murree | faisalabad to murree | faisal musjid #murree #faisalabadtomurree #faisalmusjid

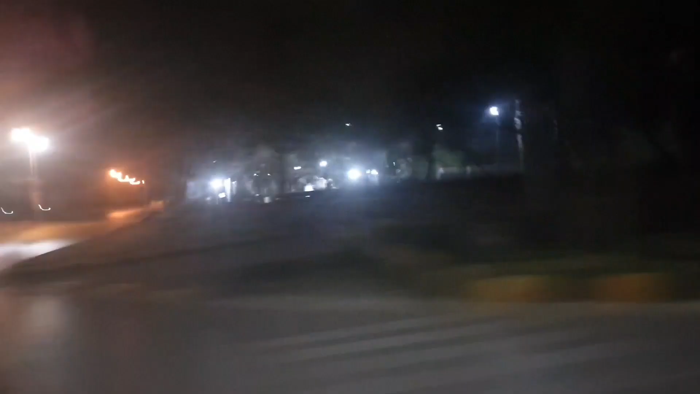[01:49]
کچھ ہی دیر میں آپ کے سامنے یہ دیکھئے فیصل مسجد کے منار وغیرہ